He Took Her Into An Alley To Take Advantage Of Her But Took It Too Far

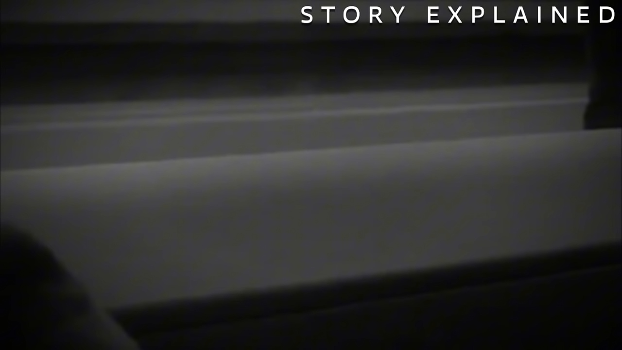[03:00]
Tess arrived at the club at around midnight on November 25th, 2017.
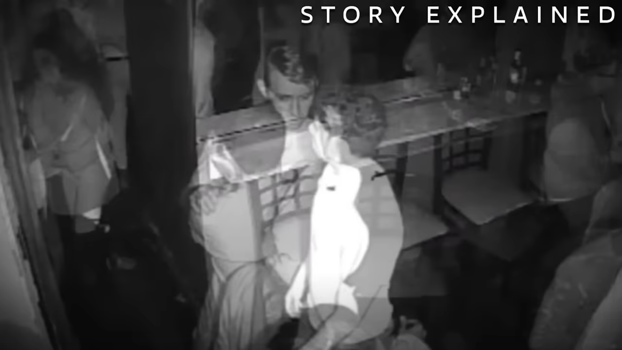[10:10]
At a little past 2 a.m., Tess and Riley were asked by the security to leave the club.
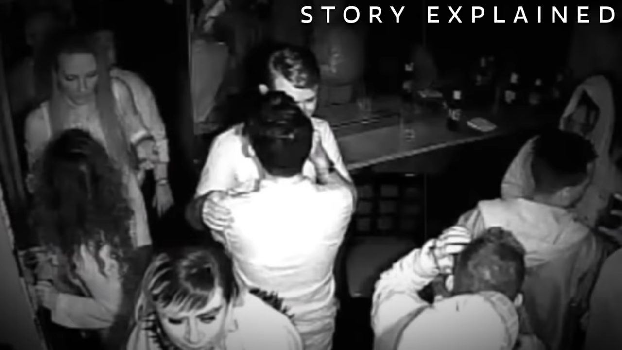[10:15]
An intoxicated Tess tried to argue with a bouncer before they were shown the door.
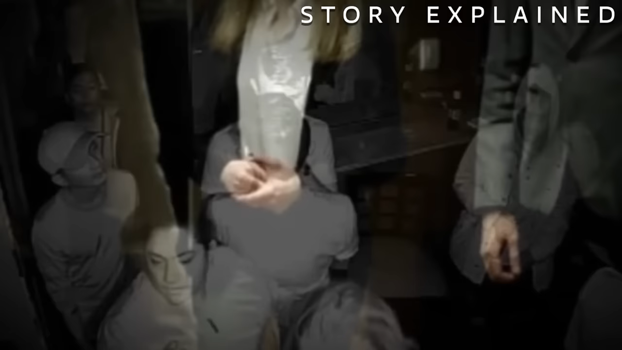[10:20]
Outside, the two chatted briefly with other people who had also just left the bar. By 2.20 a.m., Tess and Riley walked northbound on Church Street. Eventually, a man whom they spoke to minutes ago followed them.
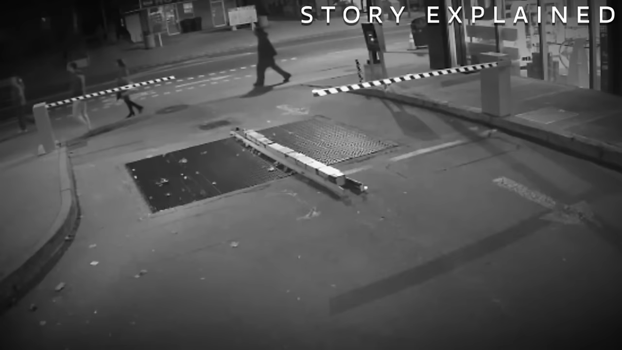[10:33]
The three then resumed chatting on the sidewalk. A brief moment later, Tess attempted to flag down a passing cab, but the man waved it off in an attempt to make her stay.
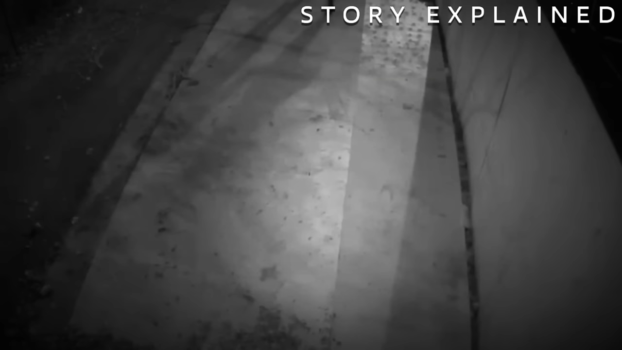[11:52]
The last CCTV footage of Tess was captured from the driveway of a construction site. It showed her walking hand in hand with the man as they headed towards a stairwell.
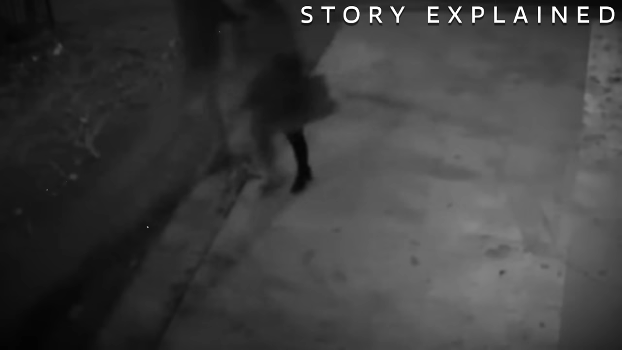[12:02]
Unfortunately, no cameras were pointing at the stairwell, so it was unclear what happened between the two. About 45 minutes later, the man re-emerged, this time alone, and walked out of the vicinity.